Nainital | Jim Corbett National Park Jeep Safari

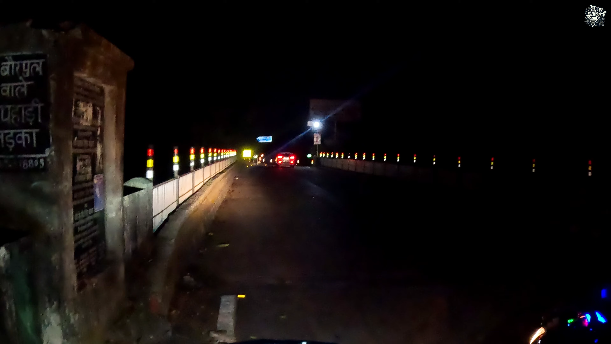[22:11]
कॉर्बेट नेशनल पार्क एंटर कर रहे हैं रात में और रामनगर जा रहे हैं हम, तो लेट्स होप कुछ ज़ोरदार दिख जाए।
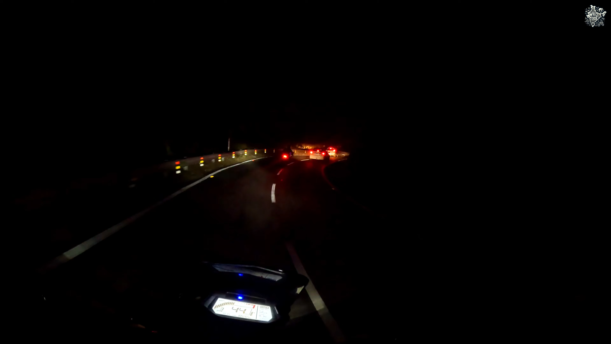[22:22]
यहाँ टाइगर हाथी कुछ दिखता है?